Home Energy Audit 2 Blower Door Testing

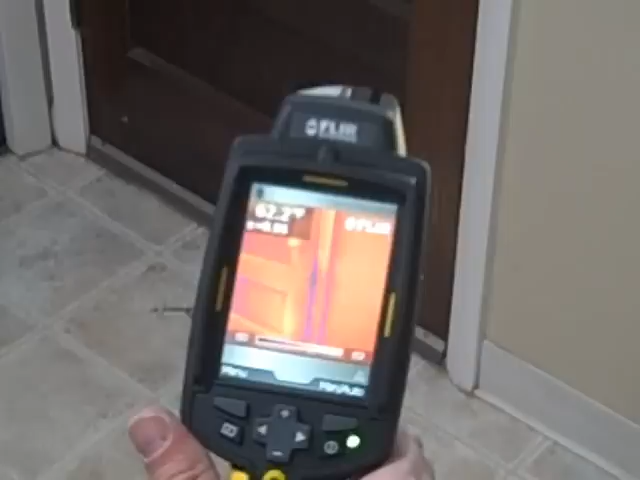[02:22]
So like this one, you can kind of see the dark rings
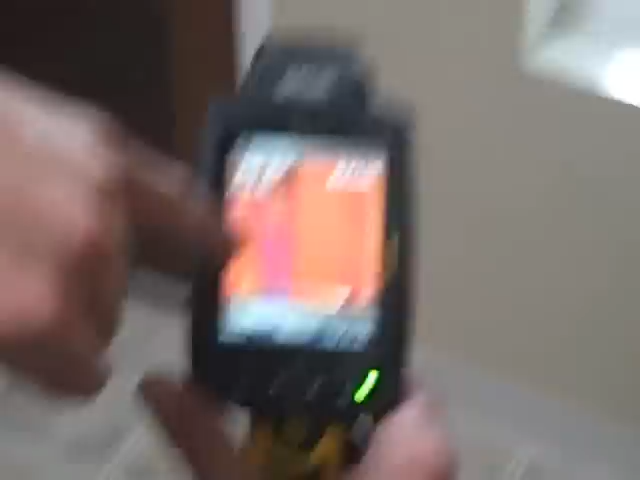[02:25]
right around the joint there. It's kind of fanning it out.
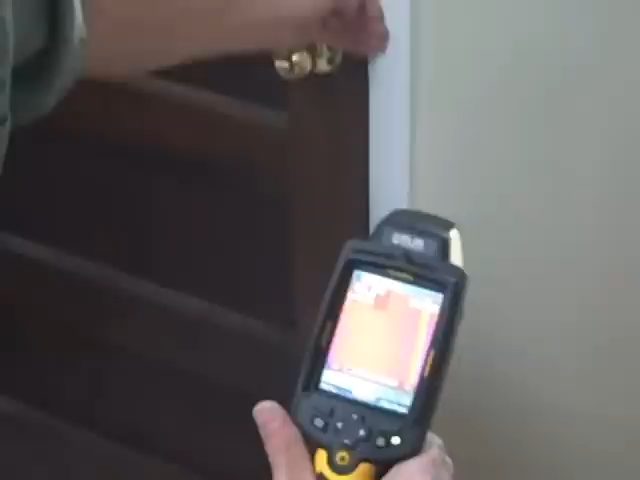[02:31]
So what that kind of shows you is how much it shows you the air is coming in there and cooling off that trim. And then you can see the big change in the temperature where the glass is,
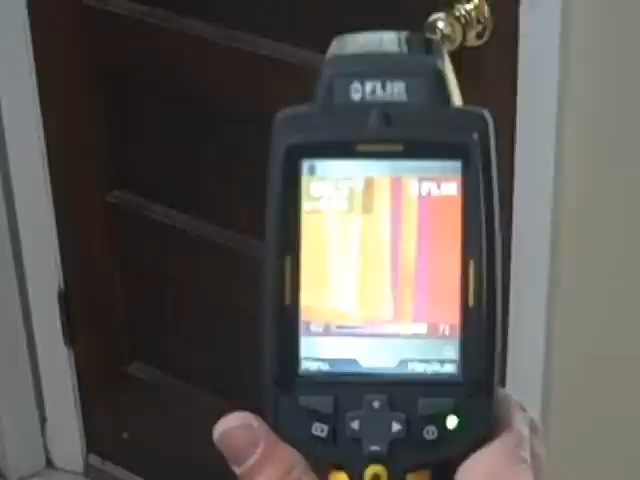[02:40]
which single-pin glass doesn't hold very much heat back.
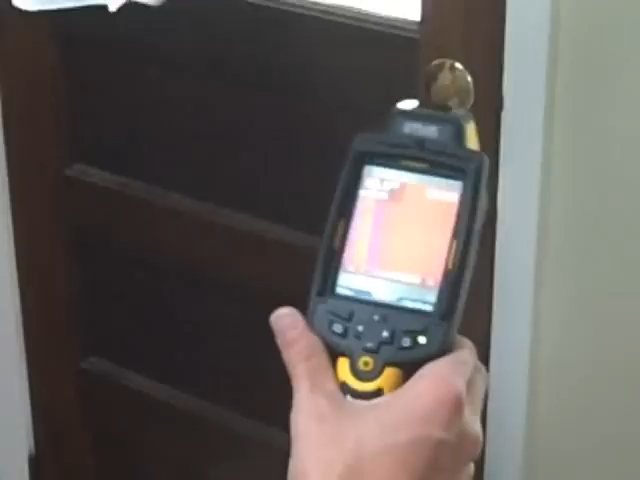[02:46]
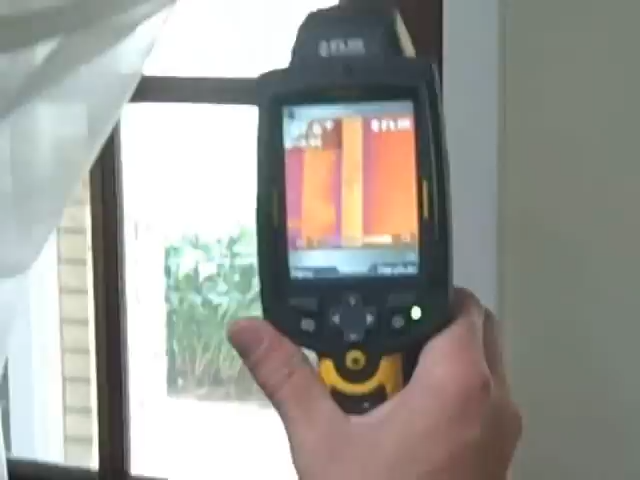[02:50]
So you can actually see all the leakage around there.
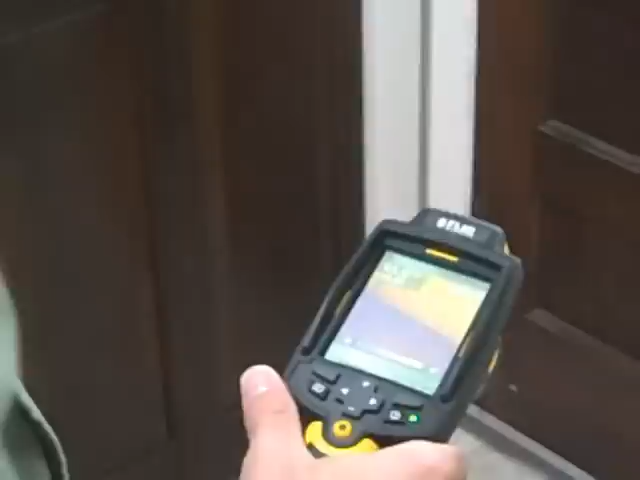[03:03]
One of the other things, this entryway is built all in the same piece of concrete that the outside is built on.
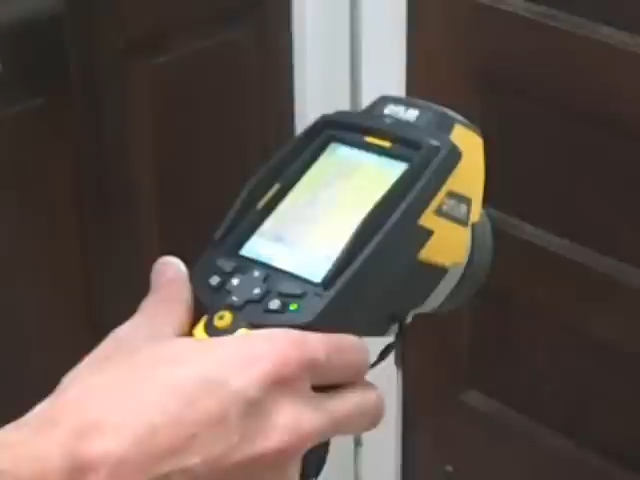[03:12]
So there's a lot of heat loss out just the concrete. You're heating up the concrete and it's just rolling it out.
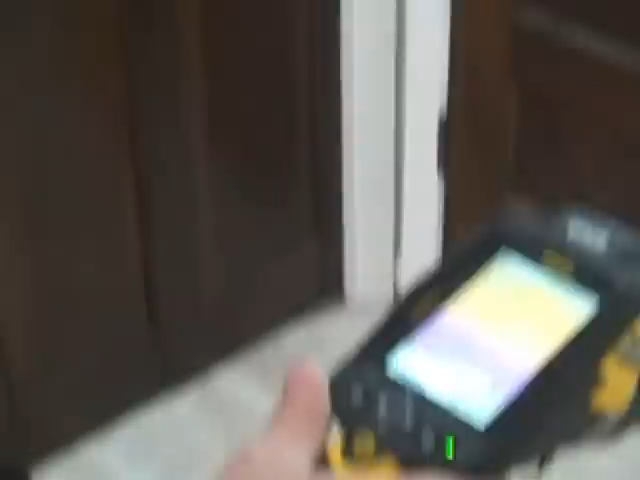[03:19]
As it goes, you can see a definite temperature change in that seam there. Oh, yeah.
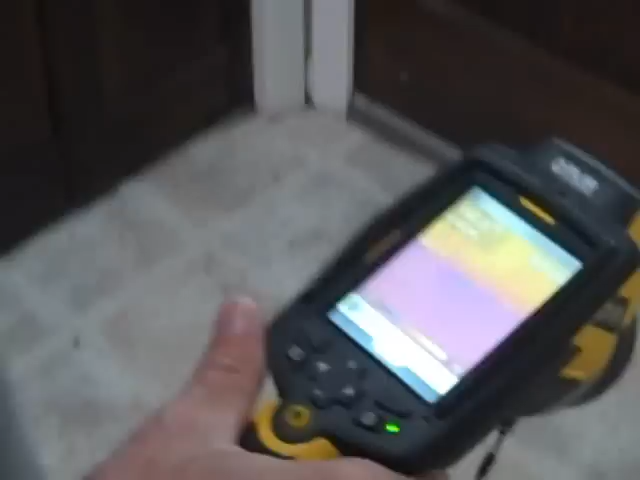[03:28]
So something like a cork floor in this entry might provide some insulating value. Sure.